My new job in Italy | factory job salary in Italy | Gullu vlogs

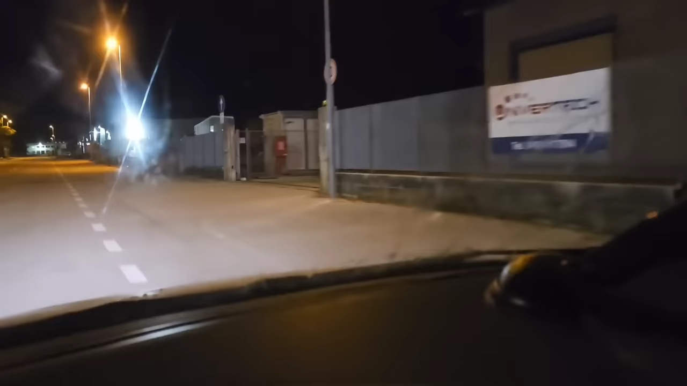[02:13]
یہ اس کا گیٹ ہے جی تو پارکنگ جو ہے وہ فیکٹری کی بیک سائٹ پہ ہے یہ اس کا فرنٹ ہے
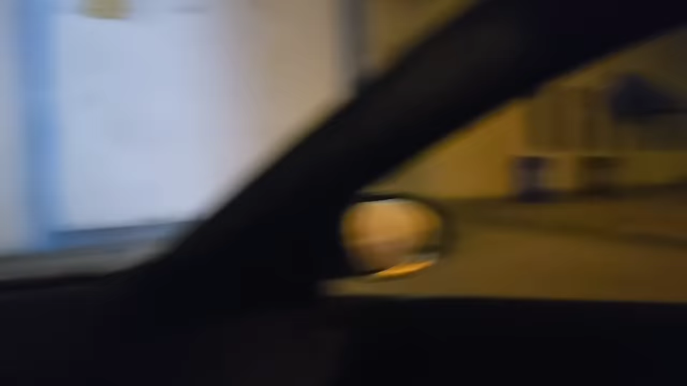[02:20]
جی دیکھ لیں نورمل سی فیکٹری ہے اتنی بڑی نہیں ہیں بندے بھی تھوڑے ہی کام کرتے ہیں ادھر
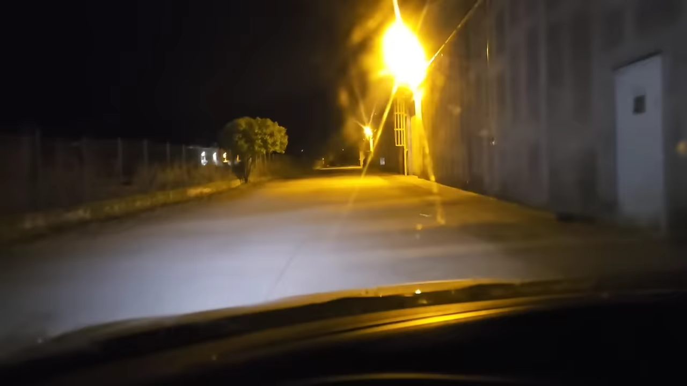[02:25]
ایک شفٹ میں گیارہ بارہ بندے کام کرتے ہیں تو ابھی میں پارکنگ کی طرف جا رہا ہوں اس کے بعد اندر سے آپ کو دکھاتا ہوں